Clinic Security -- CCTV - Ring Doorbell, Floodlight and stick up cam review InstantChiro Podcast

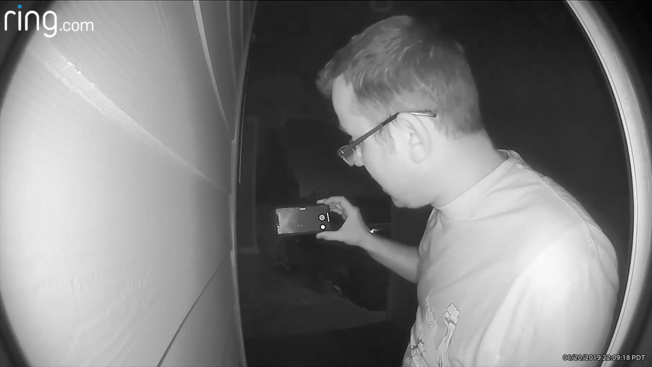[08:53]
And you can probably hear what I'm saying on both cameras. So I'm going to run it back through so you can see what I mean. And even better than that, I'm going to put my door coat in.